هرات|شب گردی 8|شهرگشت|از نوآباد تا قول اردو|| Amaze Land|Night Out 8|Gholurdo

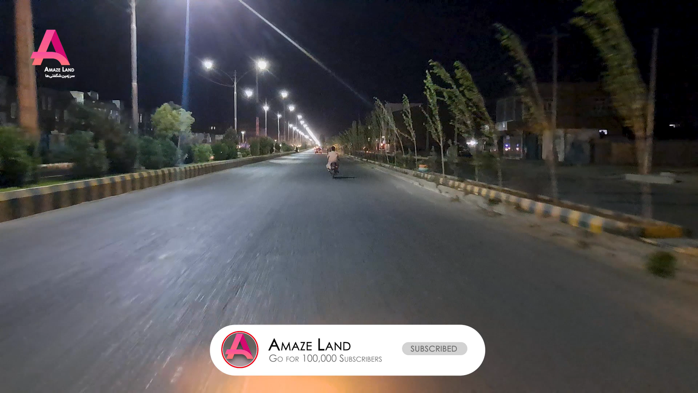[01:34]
خب دوستان، از سمت نوآباد حرکت کردیم و دقیقا میریم به طرف صوفی آباد و همینطور تا انتها تا چرای مصطفیت و قلوردو.
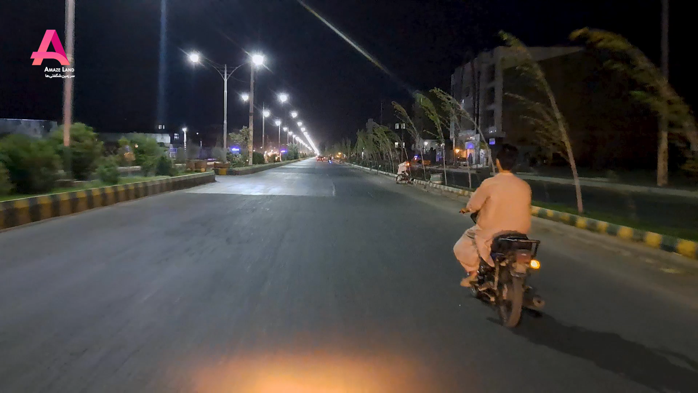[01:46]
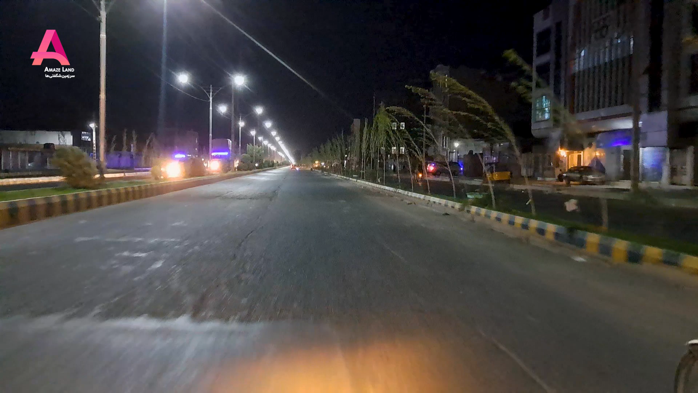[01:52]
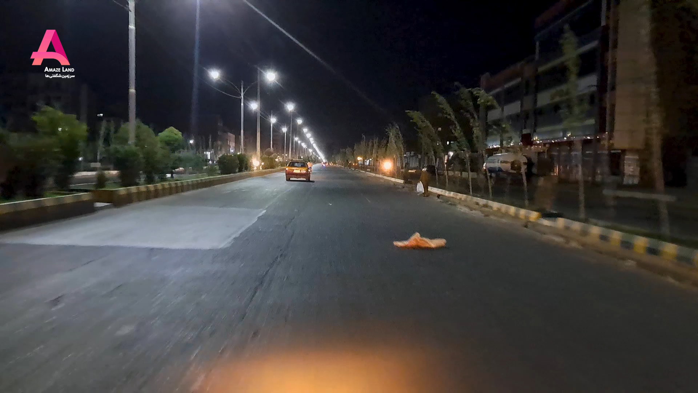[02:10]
خب دوستان عزیز، زیبایی های بین رار میبینیم و چراغکشی های بین بلوارها که یکی از زیباترین و بهترین سرک های که میشه گفت از طرف شب یک نمای خیلی زیبایی هم داره و واقعا چقدر جالبه. اگر در هرات هستین حتما بیاییم از این جاده دیدن کنیم، از طرف شب یک نمای خیلی فوق‌العاده داره.
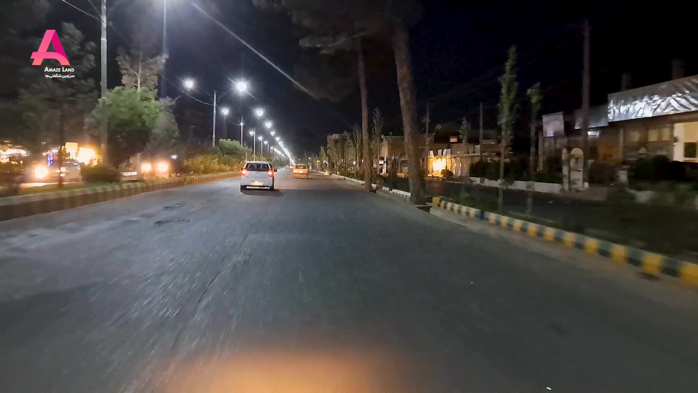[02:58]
خب دوستان عزیز، رسیدیم به منطقه صوفی آباد و منطقه صوفی آباد رد میکنیم و میریم رو به طرف جکان و چرای مصطفیت.
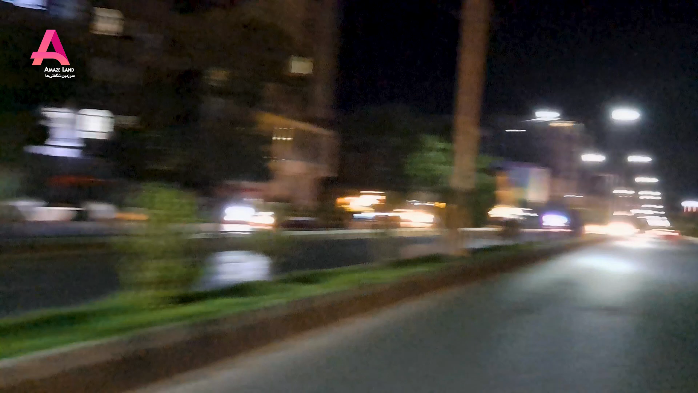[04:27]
از منطقه جکان هم تیر میشیم و میریم به طرف مصطفیت.
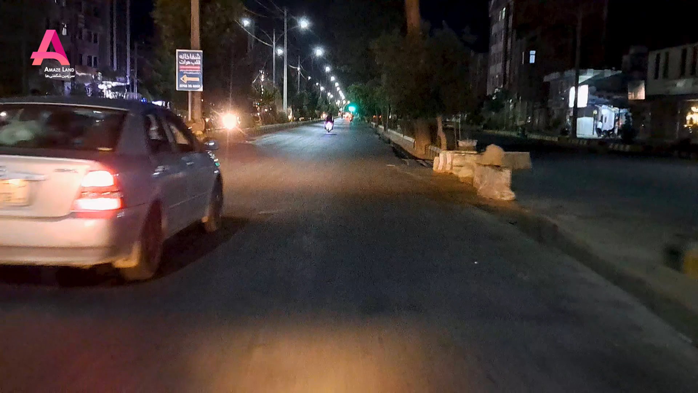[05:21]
خب دوستان عزیز، کم کم نزدیک شدیم به سمت چرای مصطفیت که مستقیم رو به طرف سرک ولایت یا طرف شهرنو میره. طرف چپ ما طرف گرده پارک ترقی و در سمت راست ما سمت قلوردو یا سرک گوشاد بگم
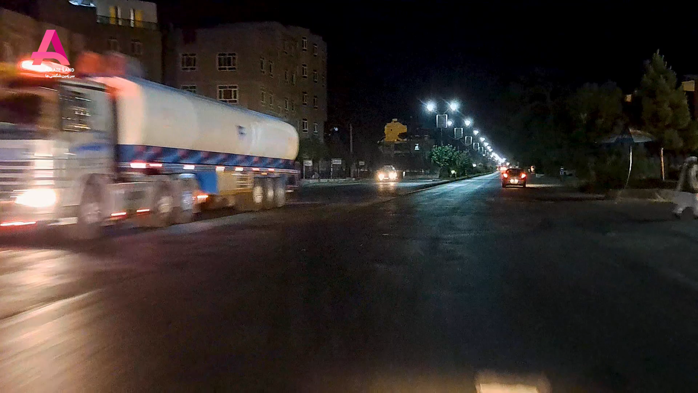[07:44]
خب دوستان عزیز، چرایی باغ مراد که سمت راست طرف خواجه عبدالله انصار و سمت
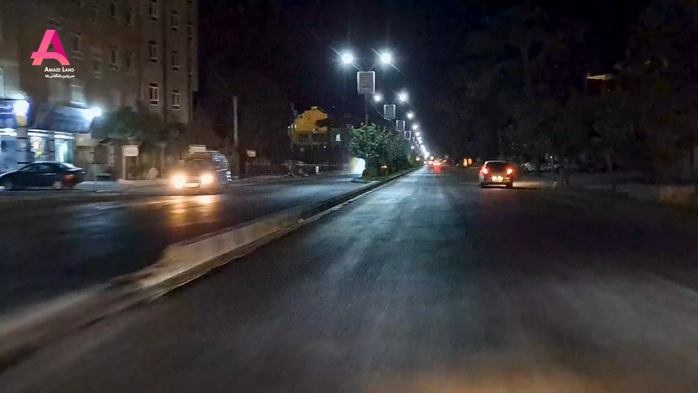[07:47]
چپ هم داخل جاده باغ مراد و 30 متر میره و روبرو هم که سمت قلردو میره، ما میریم تا جا مکتب امیرعلیشیر نوی و از اونجا دوره میکنیم و قراره که قصر باغ سرور هم که یک از بهترین تالارهای هرات او رو هم در تصویر داشته باشیم و امیدوارم که برای شما عزیزا ویدیو خسته کن نشه.
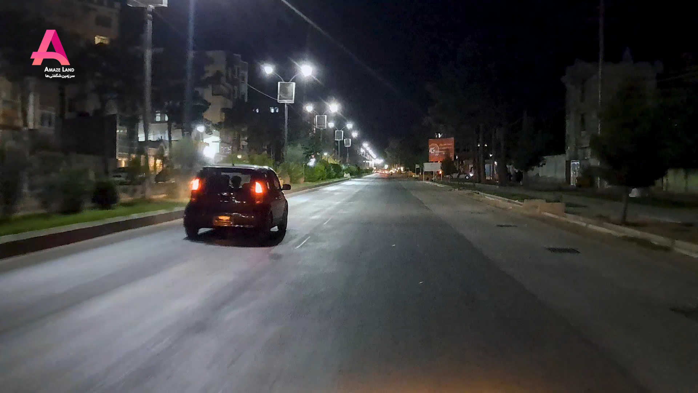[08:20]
خب دوستان، از این قسمت دوره کردیم رو به طرف تالار باغ سرا و میریم داخل جاده تالار باغ سرا.